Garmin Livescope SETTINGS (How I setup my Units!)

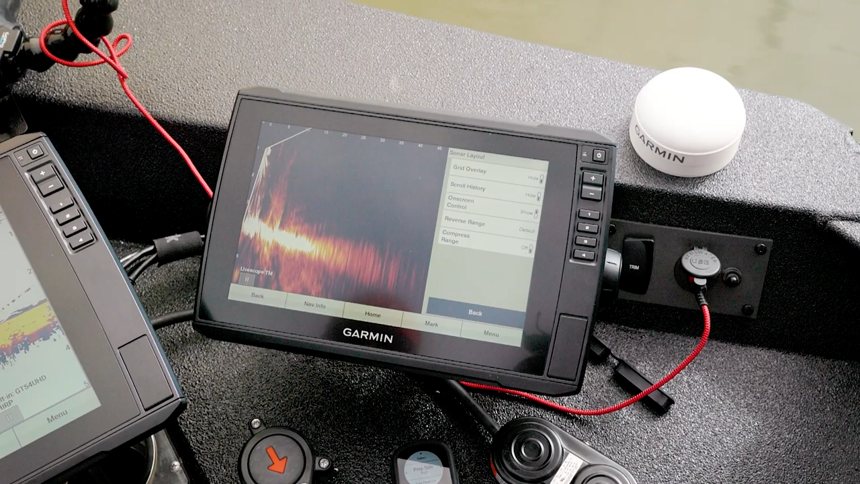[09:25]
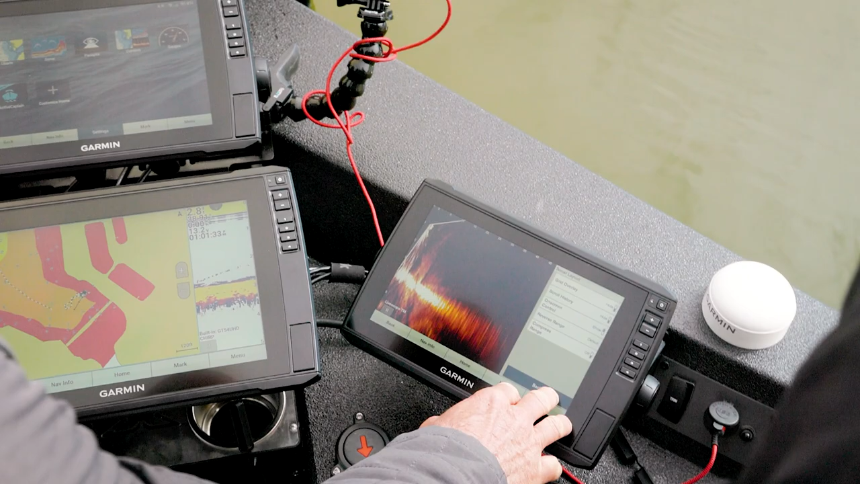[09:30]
i think the million dollar question just like on the console is everybody wants to know an exact
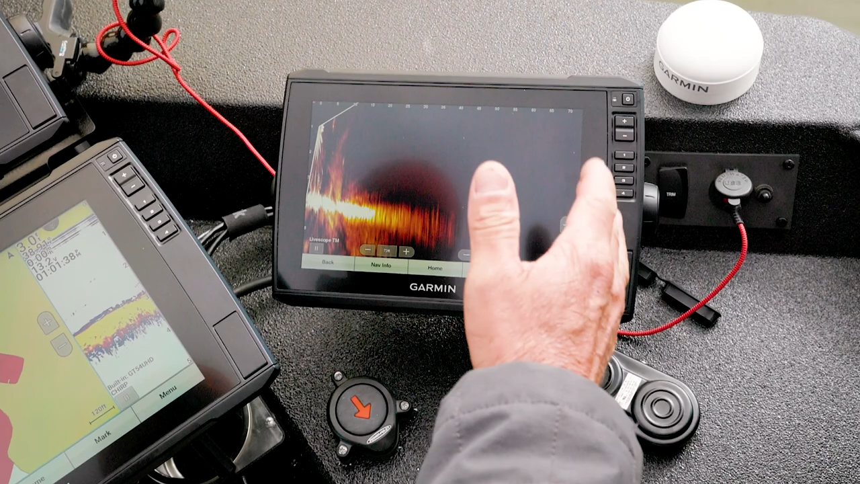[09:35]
number yeah as far as depth usually keep it you know two to five six ten
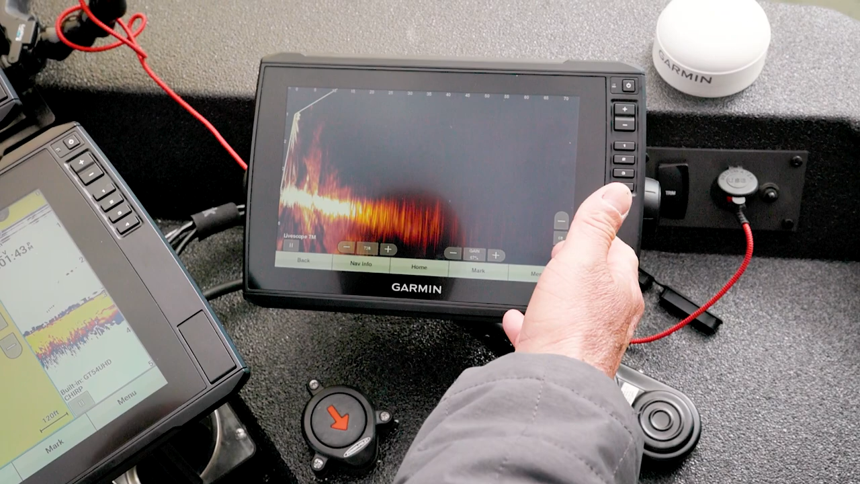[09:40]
foot deeper than what you're fishing gain and you know your forward view is all based on if you're hunting or if you actually found your target and you're trying to catch it gain is something you have to play with based on uh just the water the bottom con i mean the bottom composition and things like that so these two are pretty easy the game you have to play with the easiest way i tell people is i is i get it hot if i can touch the right button i get it hot that way i know i'm seeing everything
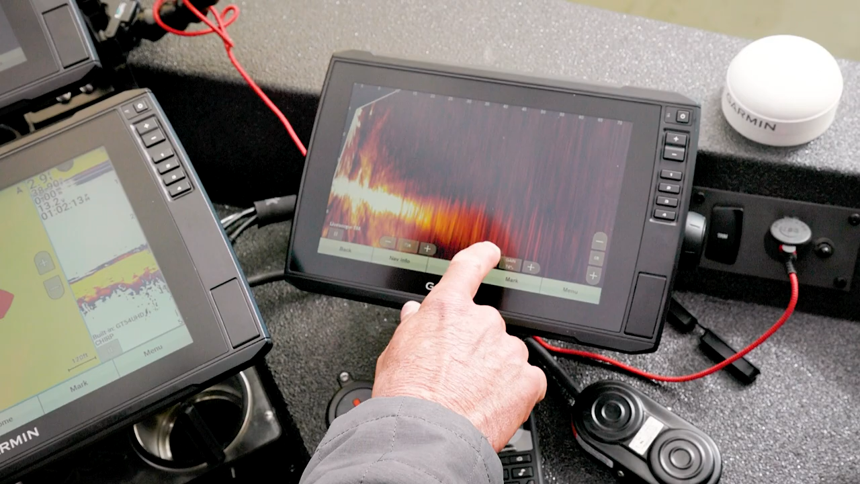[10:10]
and then i start backing it down until i i still want just a little bit of this stuff to know that i'm seeing everything right there would be where i would fish with it and that's exactly right and and if you want
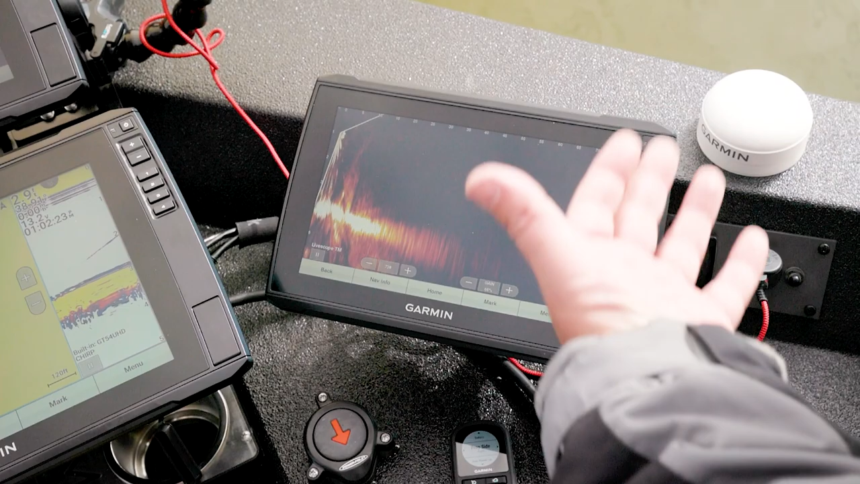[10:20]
a number to start with you know for me and you you almost hit it right on 65
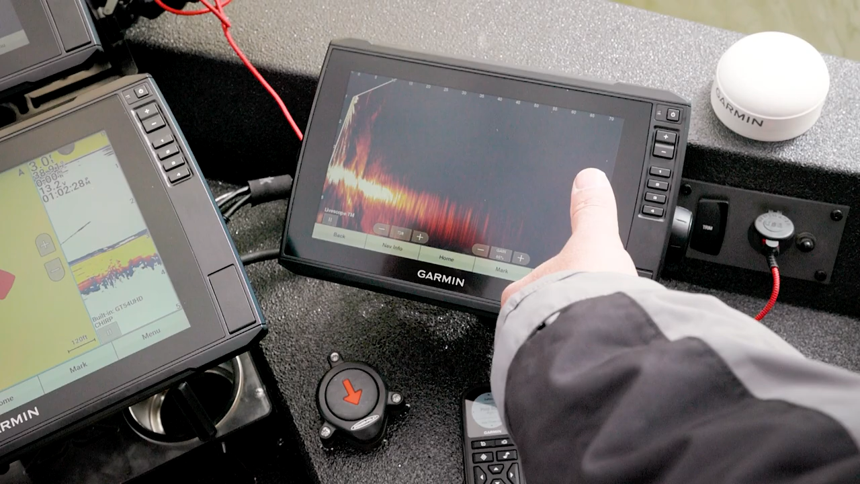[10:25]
and then that color gain 85 start with those two numbers and then adjust from there